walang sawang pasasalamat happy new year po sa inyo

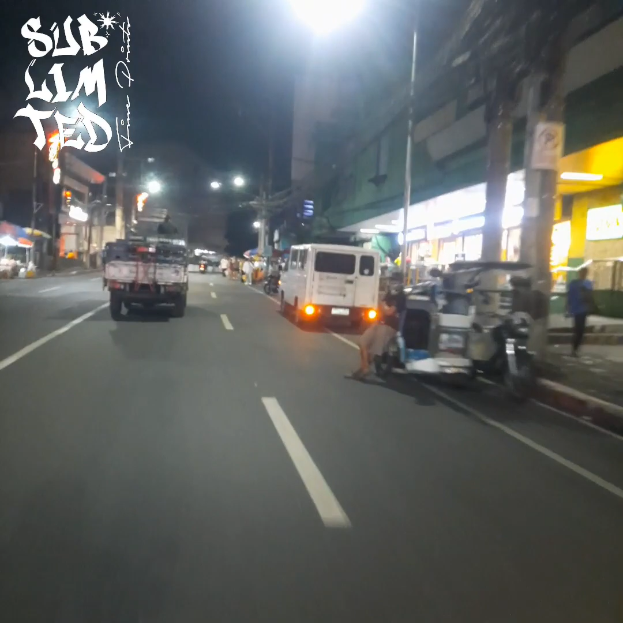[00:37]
Tapos Meron tindahan ng ice cream dyan sa kanto Nalala ko pa
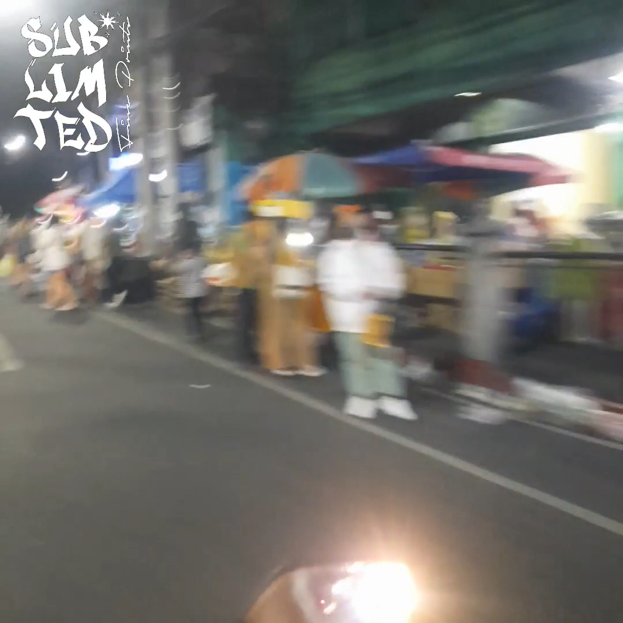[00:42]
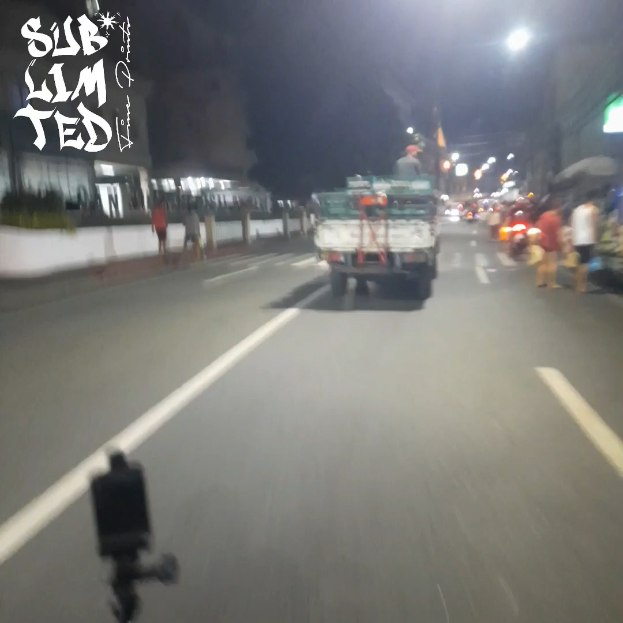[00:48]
Dito niya ako binila ng ice cream Nung bata pa ako San Juan Medical Center Meron na palang magandang hospital San Juan
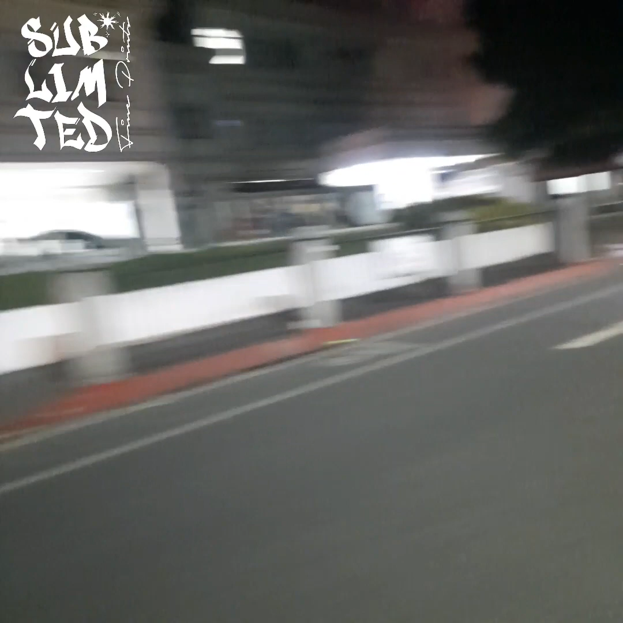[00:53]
Night ride tayo Night ride Ops, yan o Ito mga kaib Kailangan talaga Dahan-dahang Huwag ka magmamabilis Lalo na sa mga ganitong daanan O,
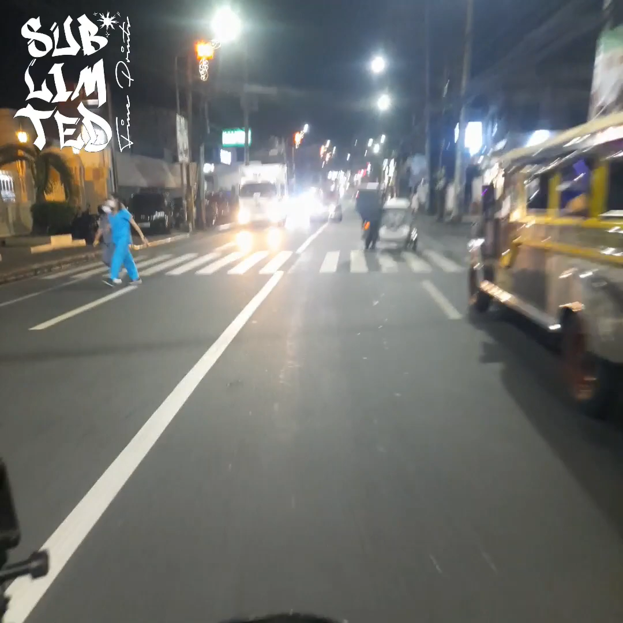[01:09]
diba? May mga kumakat
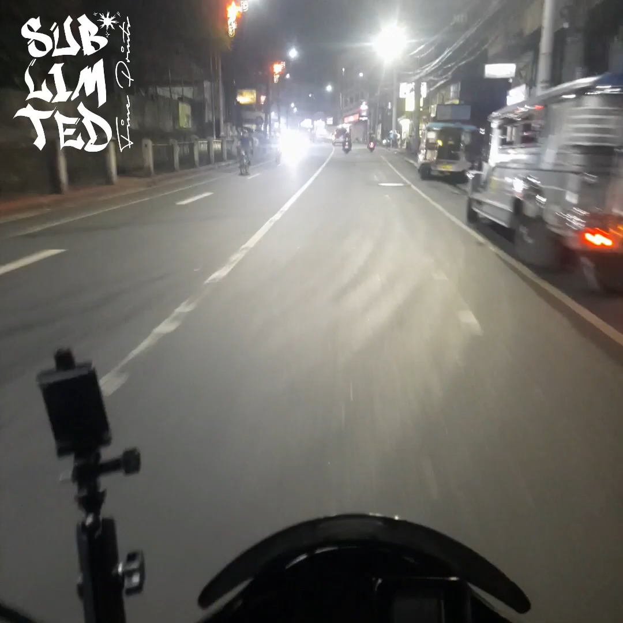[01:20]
Ito minabaybay natin na ito eh Endomingo to Endomingo Street San Juan Yan Yung stoplight yan Pinaglabanan Wow, the original parish Meron pala rito Sarap kaya kumain dito
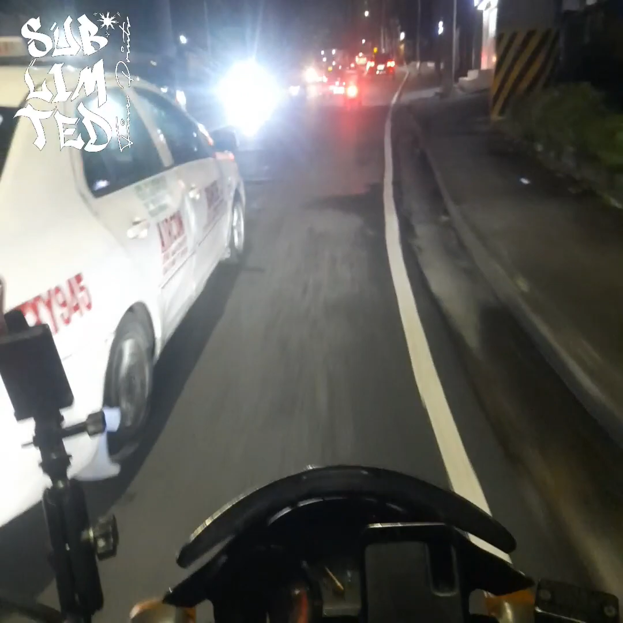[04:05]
Mas malaki ako kay ano eh RF Motovlog eh Uy Mga bata Naghala ko Ganun na kabilis no Ganun na kabilis yung Rides natin Nandito na agad tayo Sa may Valencia
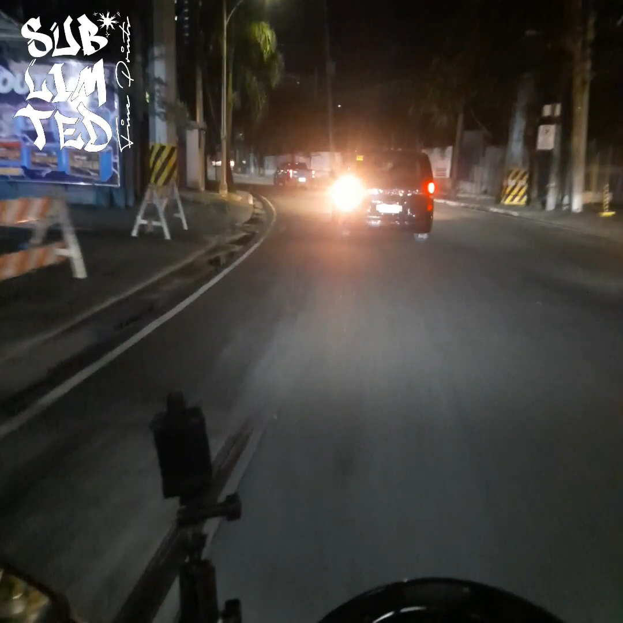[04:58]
Nabanga ng ano Fortuner Kasi kasang Fortuner Sigurado sa Tri-Citin Ayan Doon ang pinakamadali palang way Para hindi ma-traffic Traffic sa Aurora Boulevard Sobrang dami pang stoplight Kaya doon tayo dumaan sa Dito tayo dumaan sa E Domingo
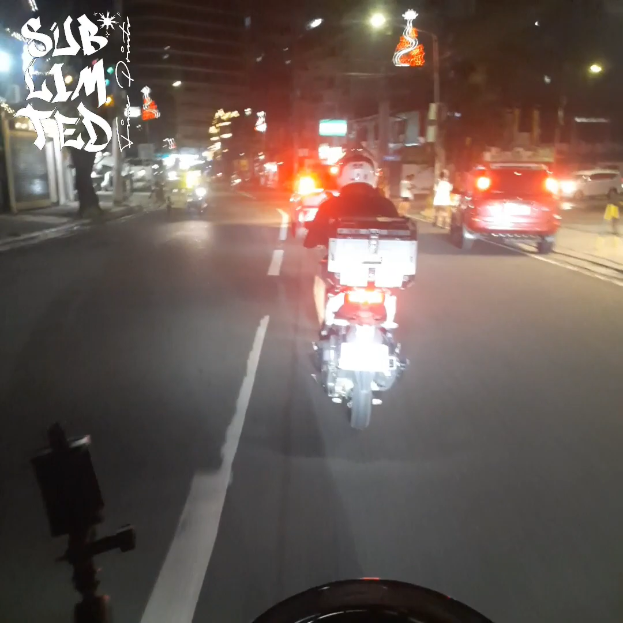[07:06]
Tumatanda na Rides Palang yung Oras natin Nakita nyo yung Rides natin Ngayong rides Dito tayo sa Kaliwa Kaliwa na tayo dito Si traffic Doon sa kamila
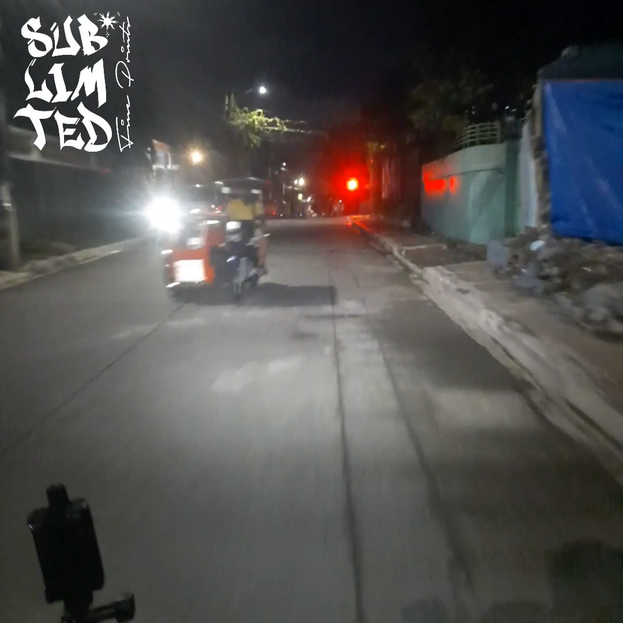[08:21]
Ayan Makikita nyo Matadaanan natin Yung Immaculate Conception